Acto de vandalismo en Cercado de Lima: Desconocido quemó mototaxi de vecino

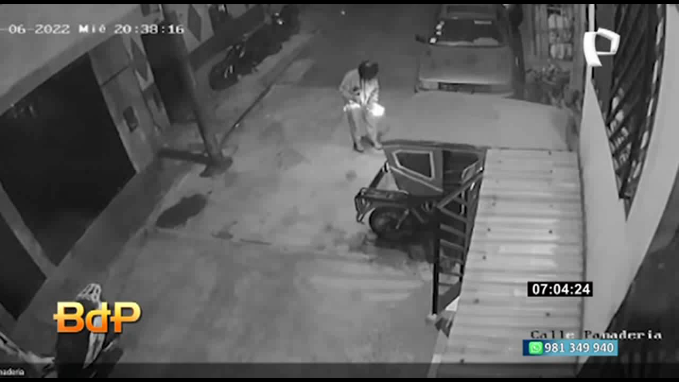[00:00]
centro de Lima y vean a esta persona con fuego en mano
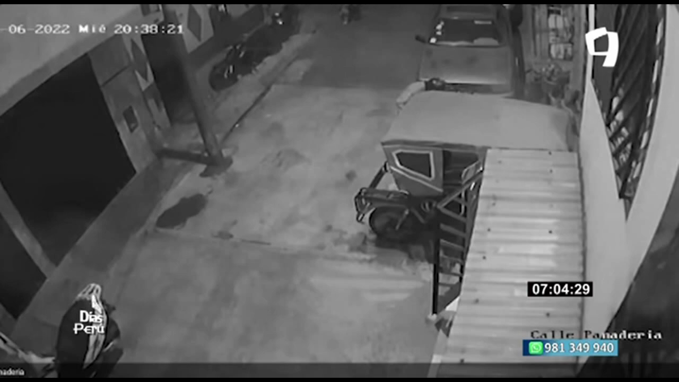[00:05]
incendiando esta mototaxi que estaba estacionada en los exteriores de esta vivienda.